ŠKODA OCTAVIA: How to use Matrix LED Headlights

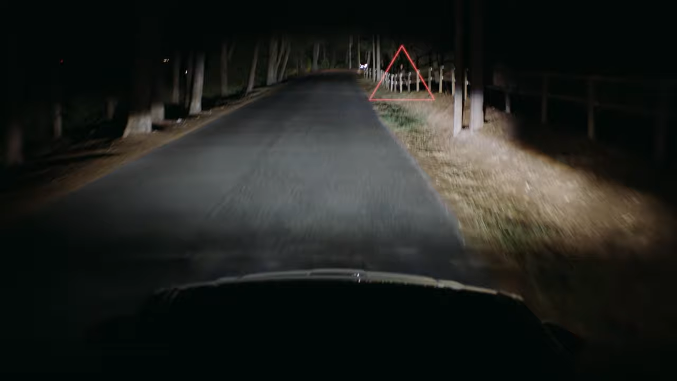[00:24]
When you pass a reflective object, like a traffic sign, the lights will dim around it to prevent you from getting dazzled. Matrix LED headlights, another clever technology to make your journey safer.